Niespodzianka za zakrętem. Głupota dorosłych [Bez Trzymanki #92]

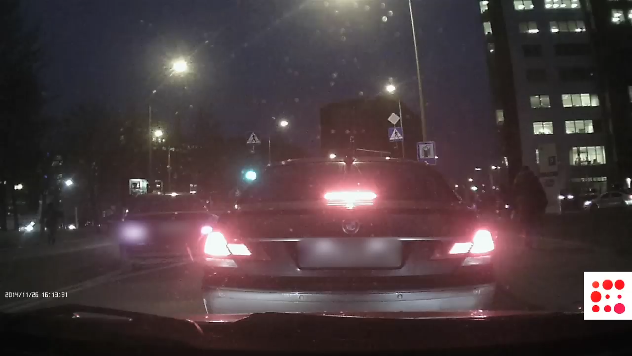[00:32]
Wybitny głupol. No niestety drodzy Państwo, ja nie wiem co mu to dało, ale z pewnością wiele ryzykował. Nic mu nie dało, bo i tak i tak dalej zapewne stał w korku. No ale przejechał przez podwójną ciągłą, przez powierzchnię wyłączoną z ruchu.